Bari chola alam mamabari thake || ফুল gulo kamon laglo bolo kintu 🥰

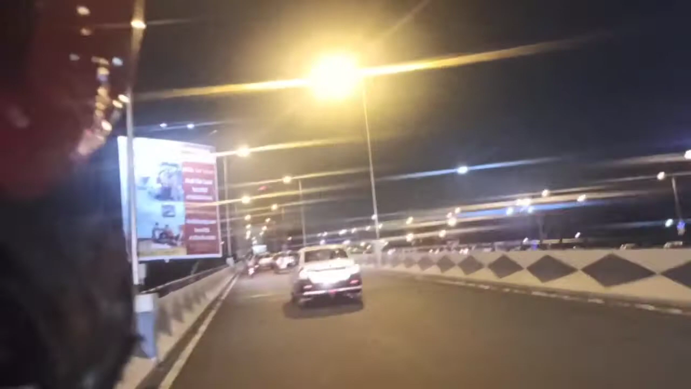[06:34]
যাই হোক এটা কোথায় আমি ঠিক বলতে পারবো না, বাট একটা ব্রিজ থেকে উঠছি, আর জায়গাটা কতটা সুন্দর লাগছে দেখো,